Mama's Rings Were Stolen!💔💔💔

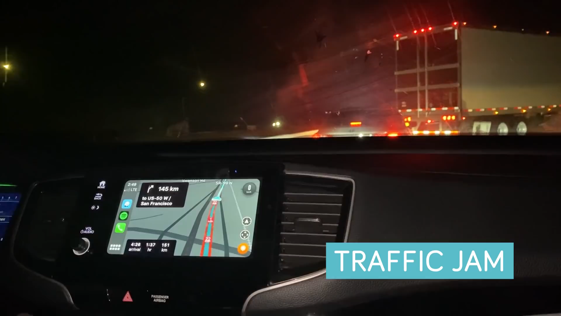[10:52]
We have to go around, so I don't know what's going on. Right there, Ate. Oh, shoot. Look at this. Ian, on your left.
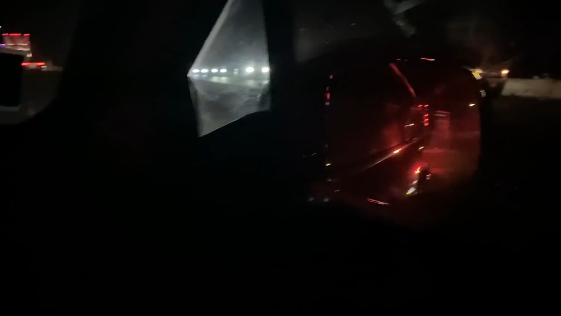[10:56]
I think, parang the car, the calf ba siya? So, mabo.